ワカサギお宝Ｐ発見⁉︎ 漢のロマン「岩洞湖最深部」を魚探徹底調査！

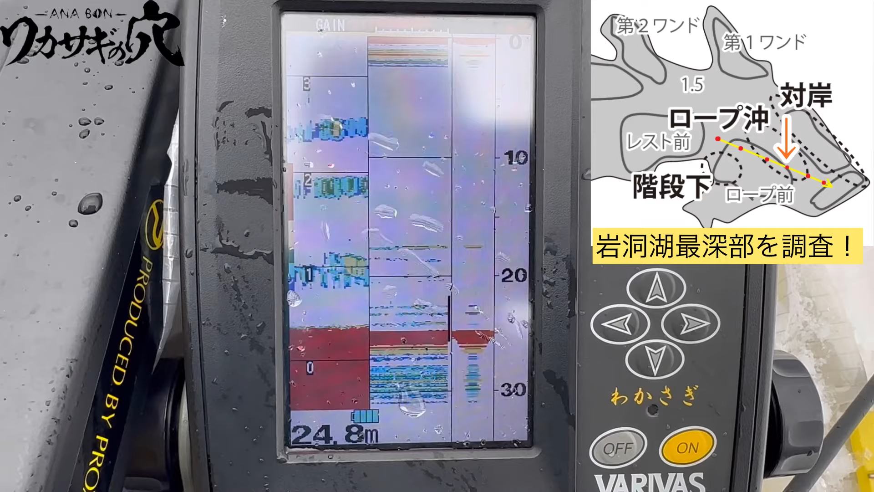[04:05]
On screen: depth 24.8 m
やっぱり20mから上にもちょこちょこ入ってくる
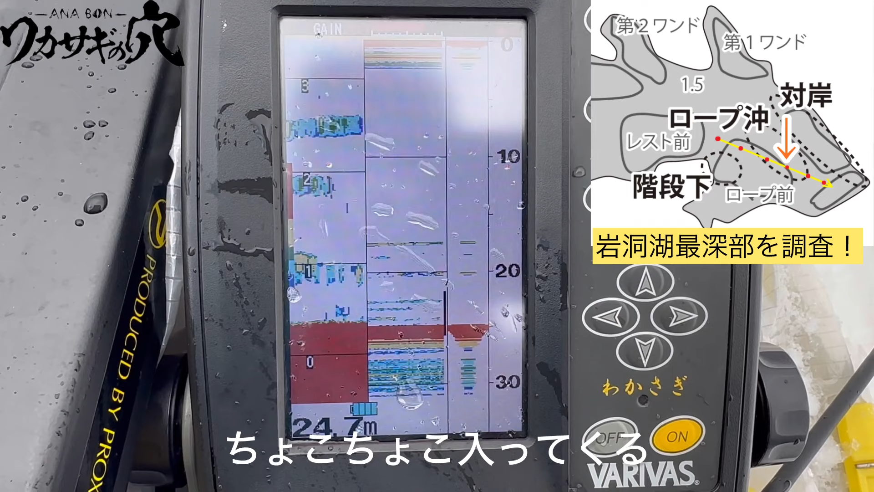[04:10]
On screen: depth 24.7 m
この辺の24.
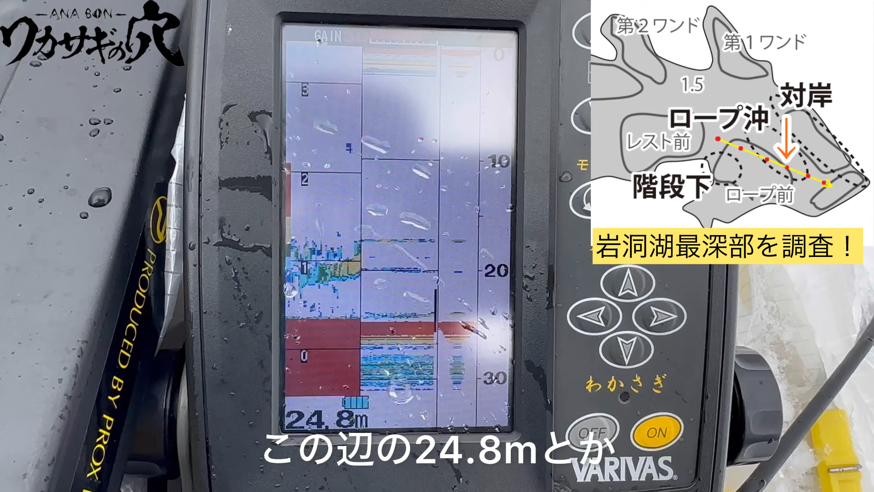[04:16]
On screen: depth 24.8 m
8とかこの辺りが比較的
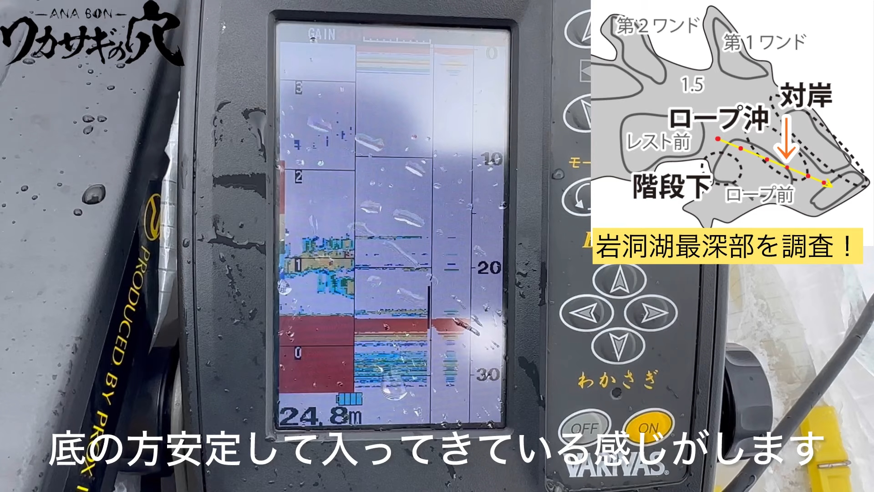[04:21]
On screen: depth 24.8 m
底の方が安定して入ってきてる感じがしますねそして
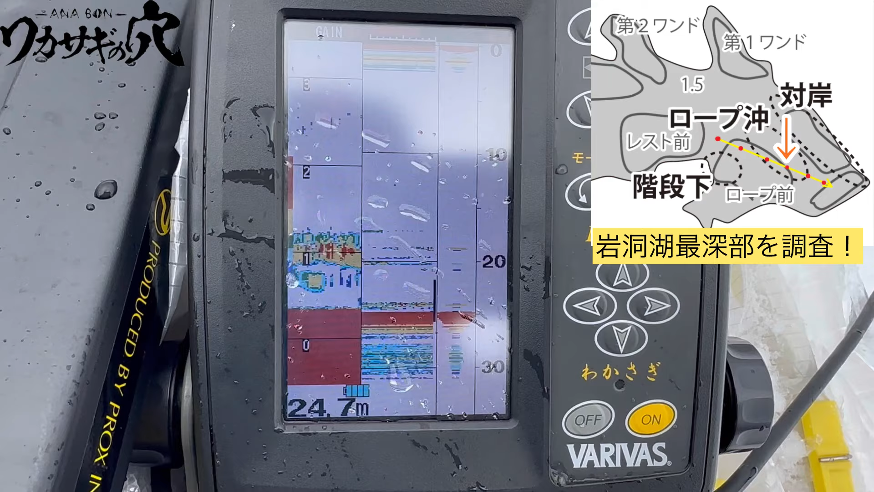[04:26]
On screen: depth 24.7 m
上下に多少動いてると
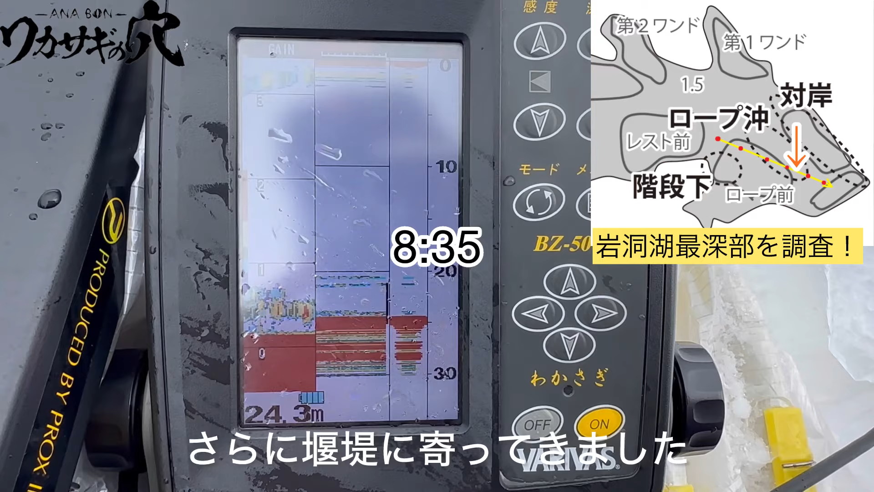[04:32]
On screen: depth 24.3 m
さらに園庭に寄ってきました若干浅くなってきたかな気持ち反応はあんまり変わんないっすね底の方と
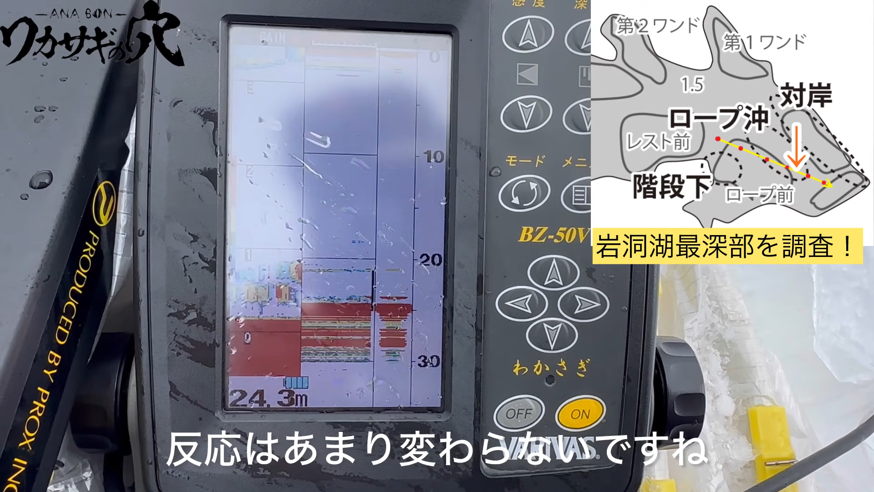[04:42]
On screen: depth 24.3 m
20m前後に移ってくると
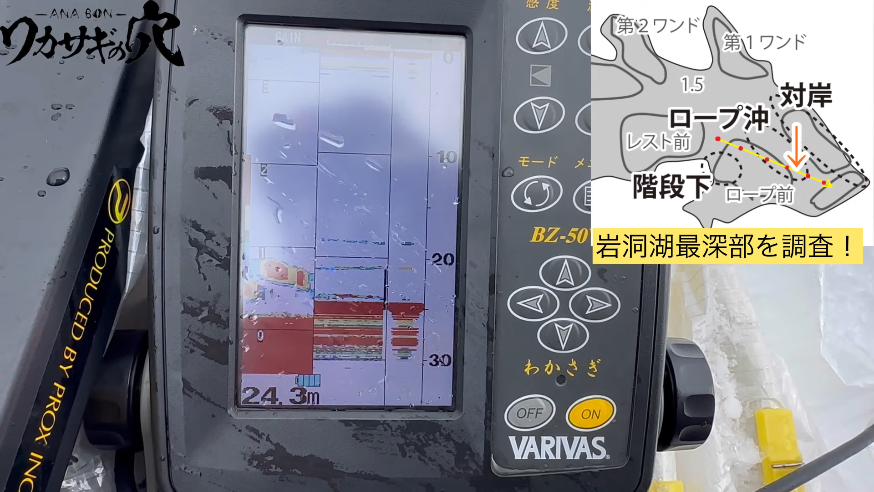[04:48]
On screen: depth 24.3 m
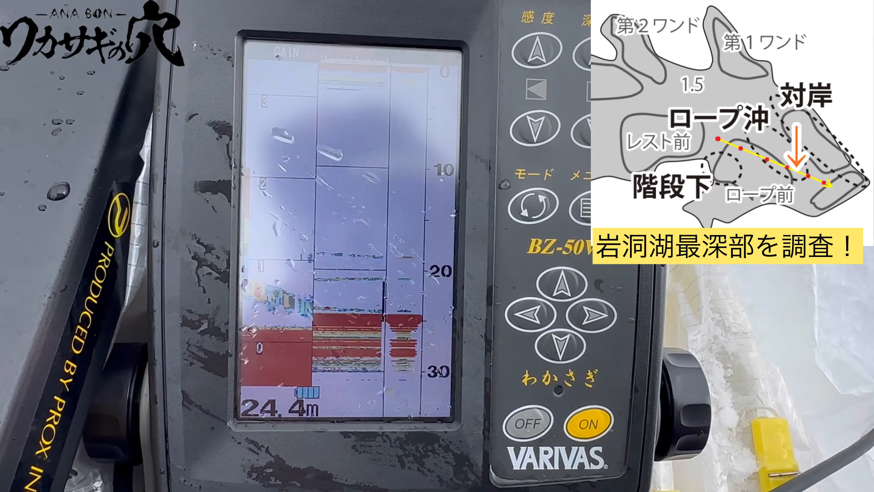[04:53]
On screen: depth 24.4 m
そこの方のやつは食いそうな大きいですけどね
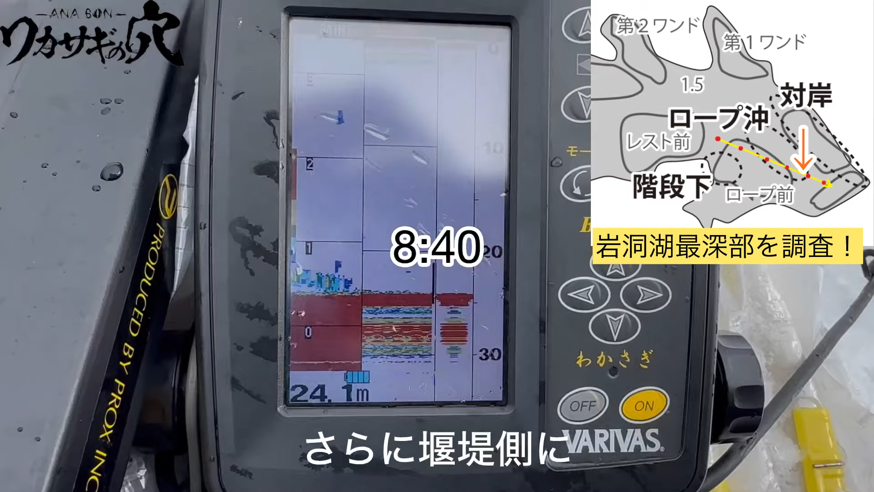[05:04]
On screen: depth 24.1 m
さらにさらに遠底側に30mくらい寄ってきました
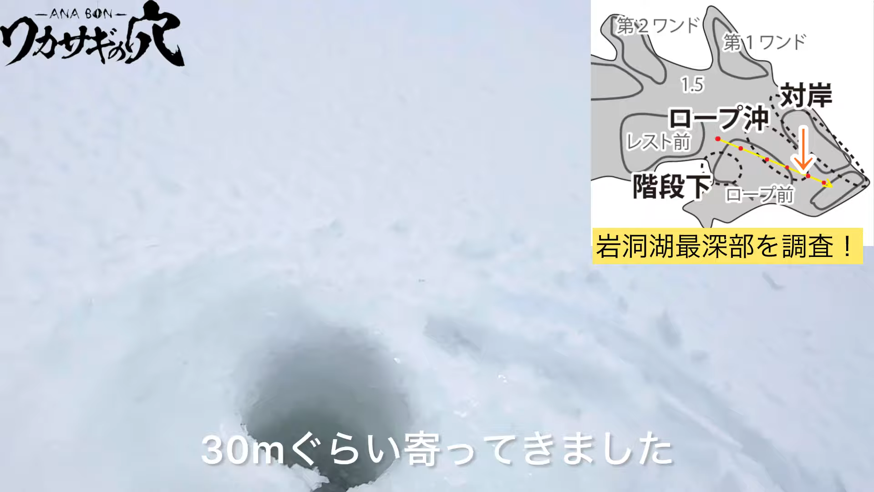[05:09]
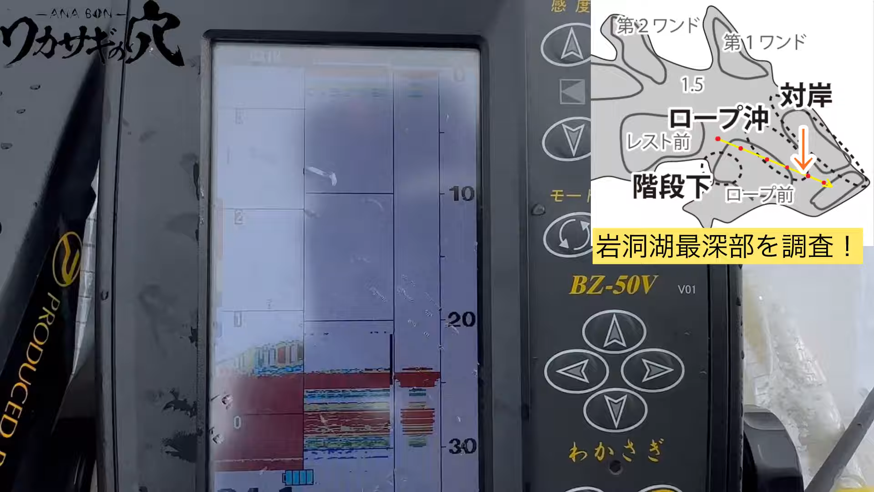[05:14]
ちょっと浅くなって
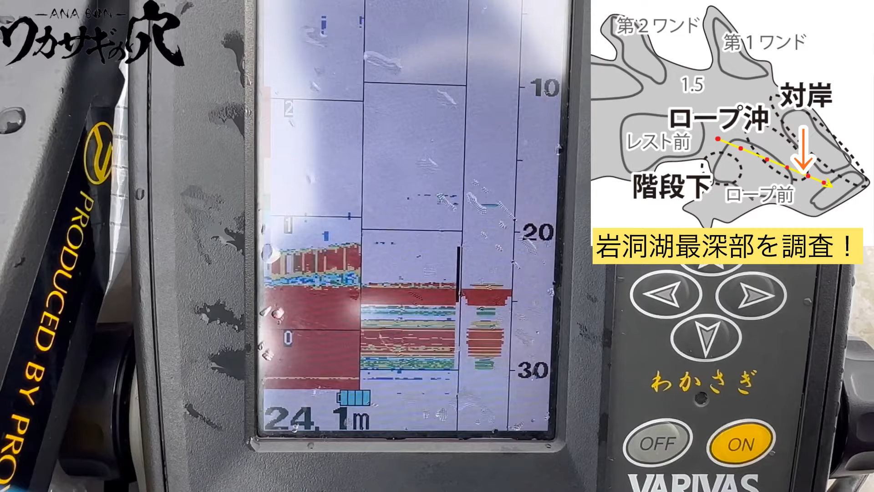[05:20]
On screen: depth 24.1 m
まあ薄くなったかなさっきよりなただやっぱり20m
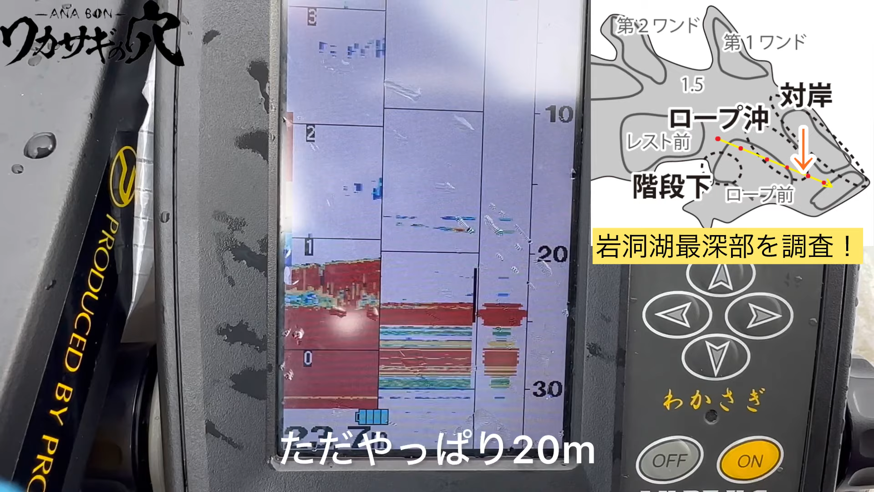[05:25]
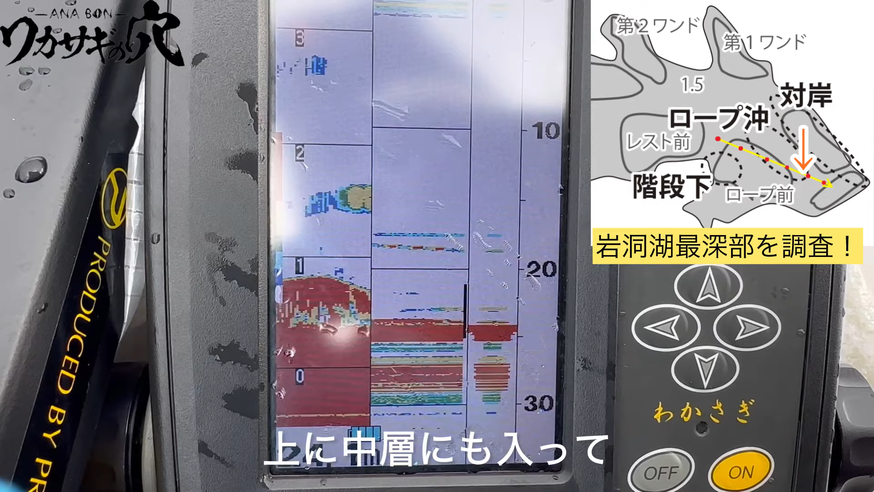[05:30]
上に中層にも入って底にも移るというパターンは
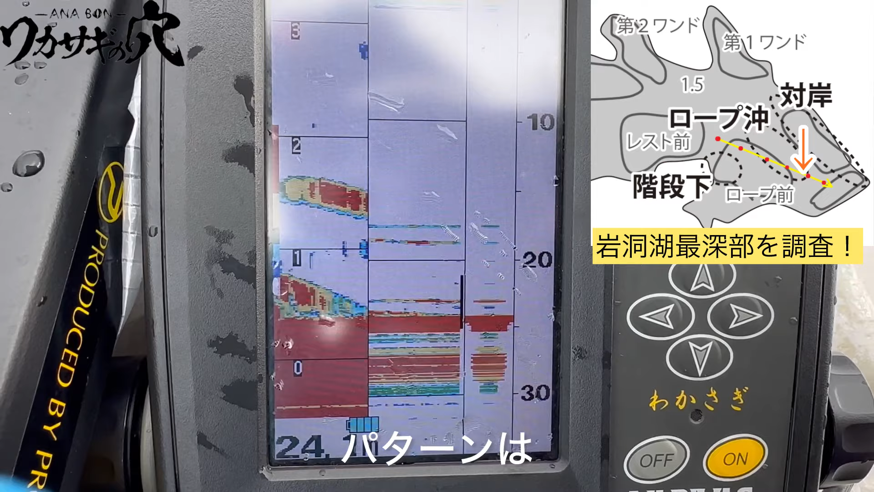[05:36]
変わりないっすねほぼ一定の真ん前ですね